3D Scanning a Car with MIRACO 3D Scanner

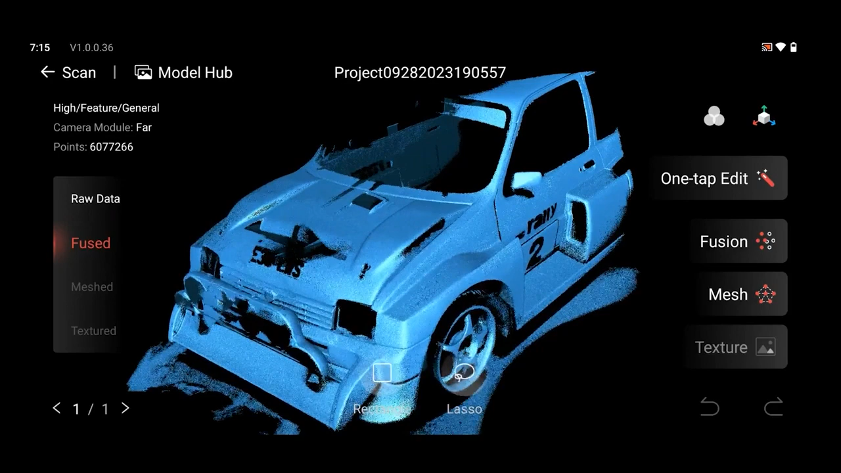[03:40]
the point cloud it looks pretty good
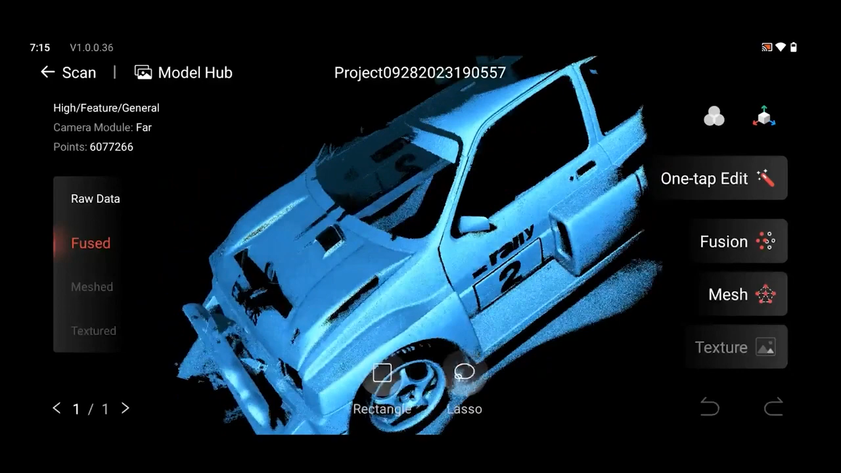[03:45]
so it's great it's just got a bit of confusion in that middle bit but obviously you would just rescan that wouldn't it
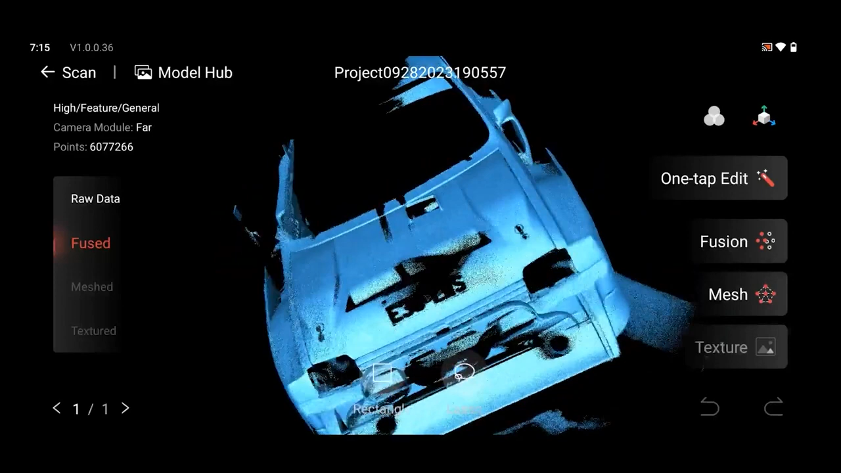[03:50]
which bit so yeah yeah it's just missed the uh the very center
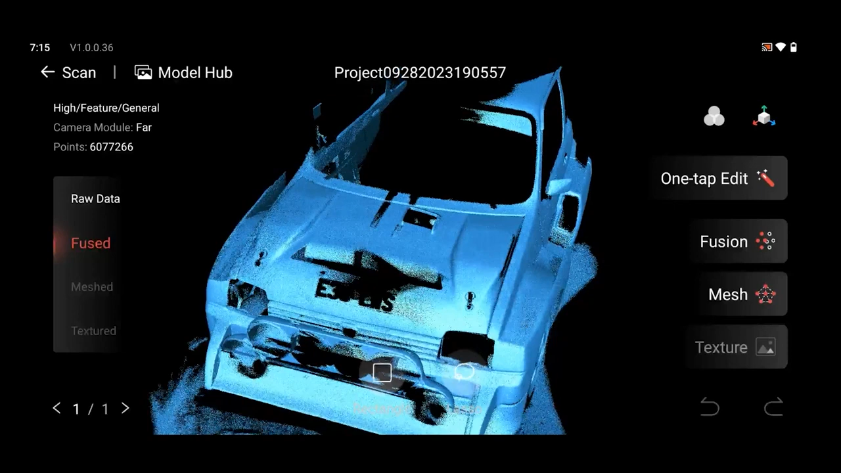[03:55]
of it i was trying to get this grill bit and i think i clicked back too many times on it to be fair
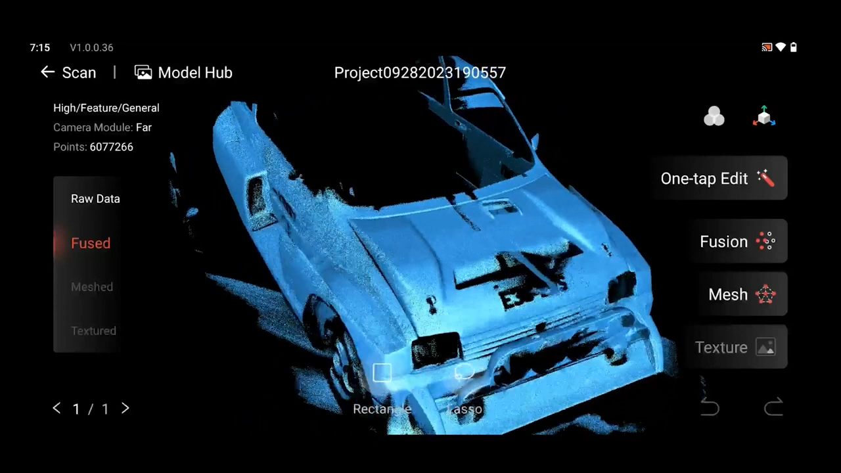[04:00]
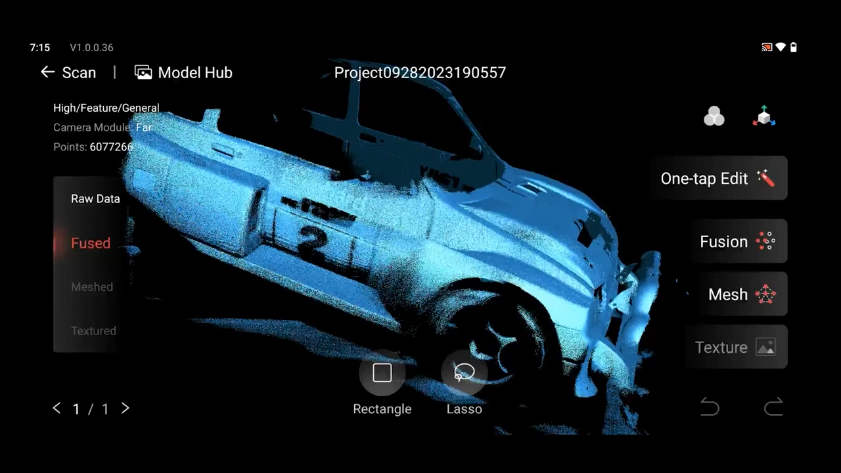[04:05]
yeah i missed the wheel i've obviously just gone over the thing there but that can be cleaned up
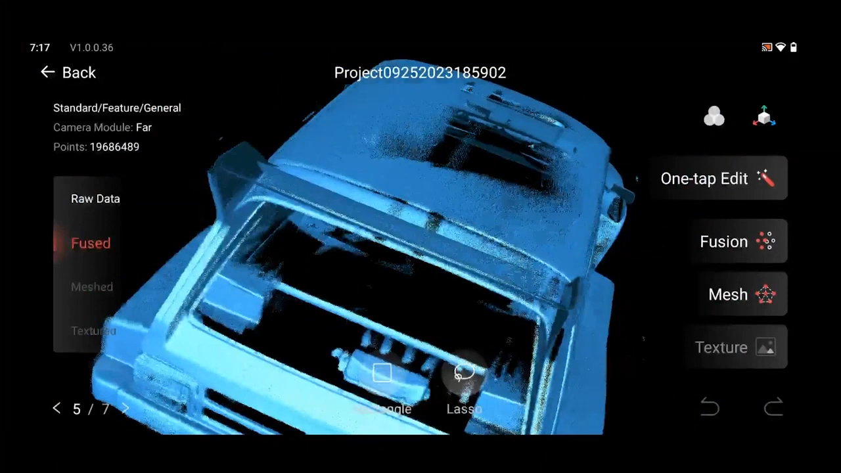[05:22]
the back window into the engine so it's got all the